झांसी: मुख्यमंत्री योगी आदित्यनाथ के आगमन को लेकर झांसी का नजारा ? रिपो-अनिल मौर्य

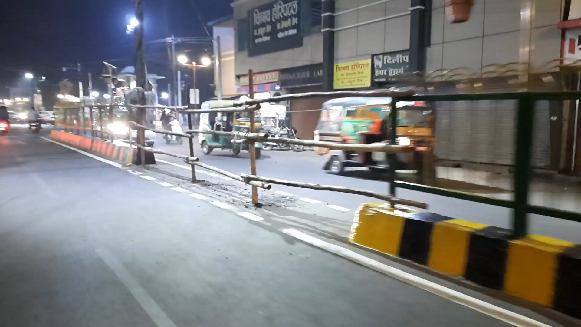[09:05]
ये जीवन साथ चौराया है झांसी का,
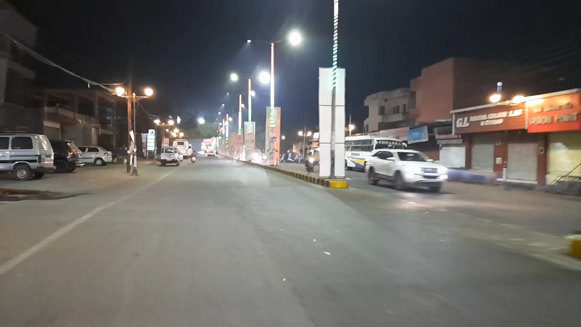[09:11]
मुख्यमंत्री जी के आगमन पर आप देख
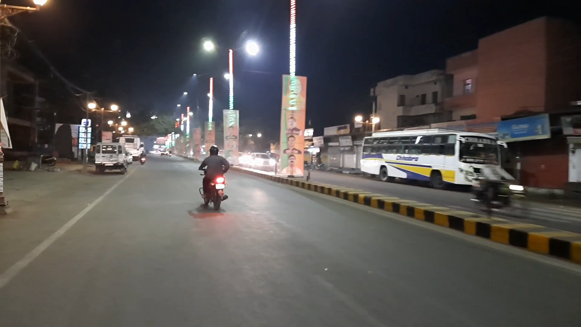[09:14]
सकते हैं स्वागत में होर्डिंग लगी हैं और तिरंगा लाइटें सुंदरता बढ़ा रही हैं झांसी की। स्वागत में कोई पीछे न रह जाए।
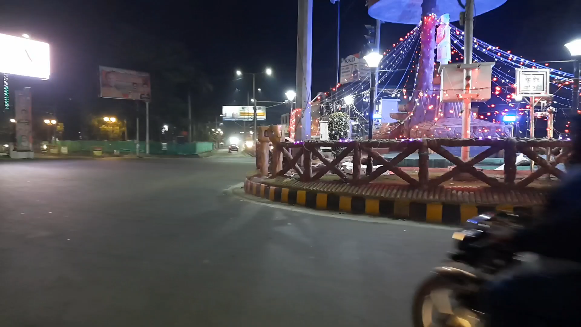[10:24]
जैसा कि आप देख रहे हैं
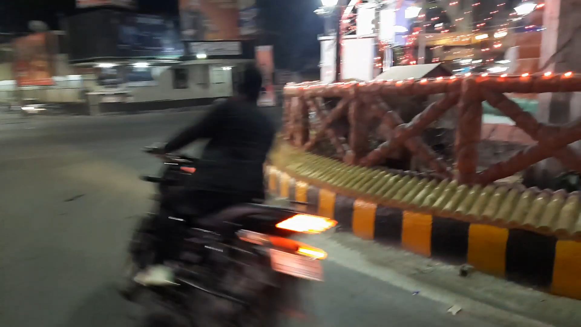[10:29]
हर जगह होर्डिंग स्वागत में और तिरंगा लाइटें झांसी की खूबसूरती बढ़ा रही हैं।
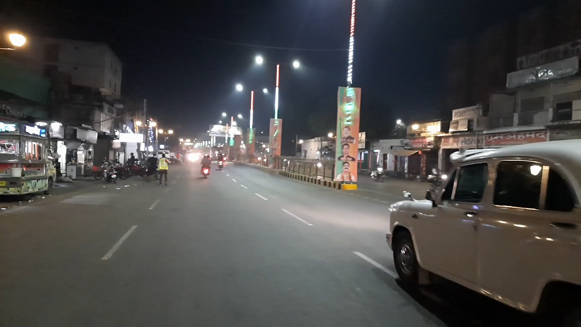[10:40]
ये रात का नज़ारा है और मुख्यमंत्री जी का आगमन है 24 तारीख को।
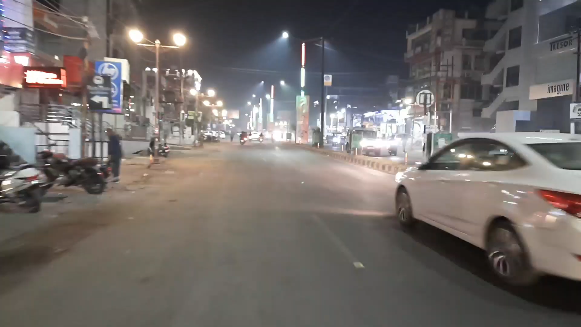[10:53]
ये लाइट से सीपरी बाजार की ओर जाने वाला मार्ग है, जैसा कि आप देख रहे हैं। खूबसूरती देखिए झांसी की, हमारी झांसी कितनी खूबसूरत है। और रात में तो दुल्हन की तरह सजी हुई है लाइटों से।